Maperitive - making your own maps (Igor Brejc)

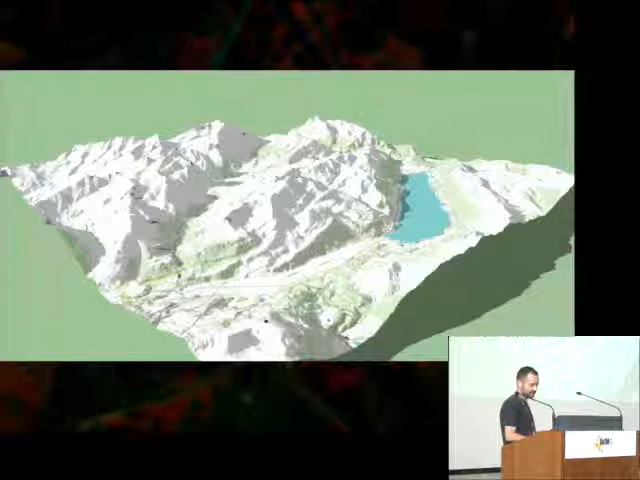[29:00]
This is taken from the other side. So, basically, what this is, is the map that you rendered as a bitmap,